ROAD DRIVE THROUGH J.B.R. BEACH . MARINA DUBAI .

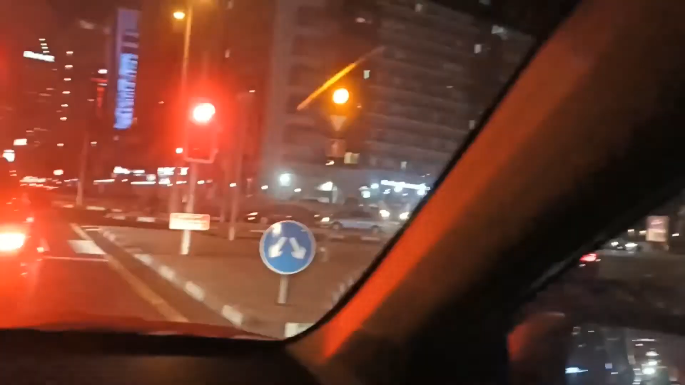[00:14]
सिग्नल का भी हम लोग कर रहे हैं। देखिए सामने देखो बिल्डिंग है, बिल्डिंग है इधर सब।
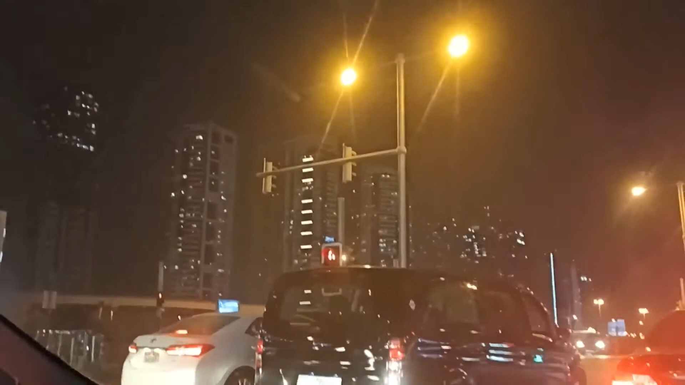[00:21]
मरीना की साइड में हम लोग, मरीना बोलते हैं ना दुबई मरीना, उधर है हम लोग अभी। देखो बिल्डिंग है, देखिए
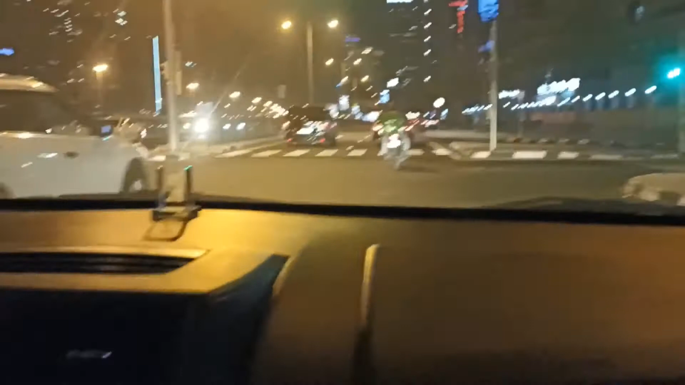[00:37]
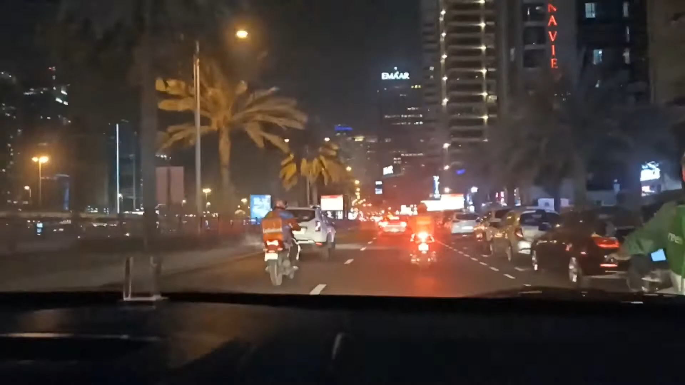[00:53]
तलासरी वाले बेचारे रेस्टोरेंट वाले सब बाइक वाले। इन 200 मीटर्स टर्न राइट।
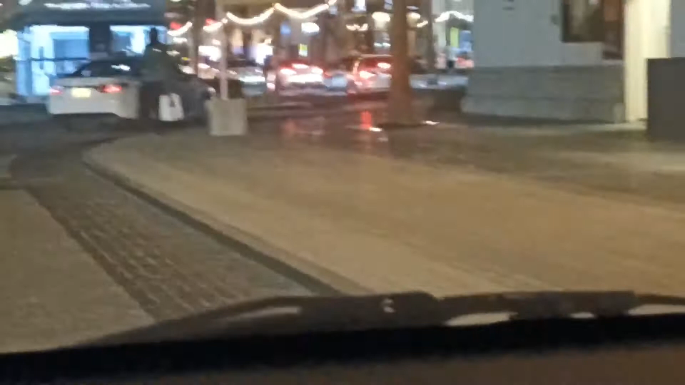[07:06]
यहाँ से भी ट्रेन जाती है ये अब
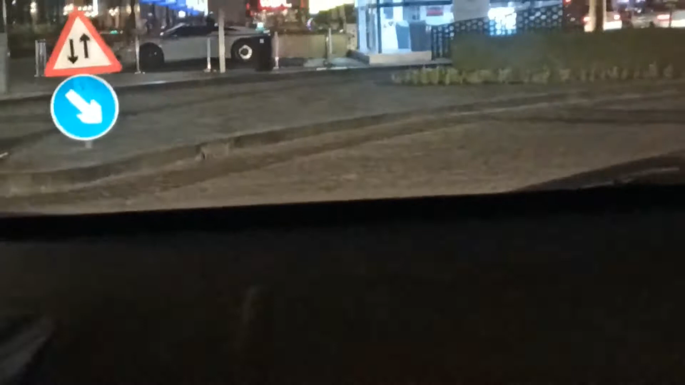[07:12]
लंदन जैसे लगता है लंदन में से ट्रेन जाती है वर्ल्ड ये क्या
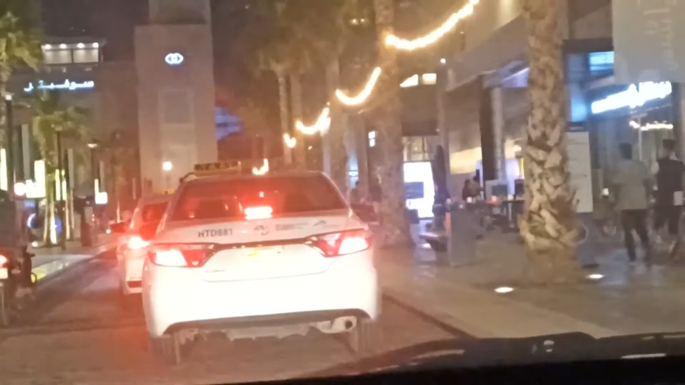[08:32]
दिखाई नहीं हाँ तो ये वही है तो J.B.R सामने ही नहीं आएगा अपने नहीं आई यहाँ नहीं है J.B.R बीच पे अपने हद तक कभी नहीं है अपने देखा था वहां से जाने के एक बार जाके देखिए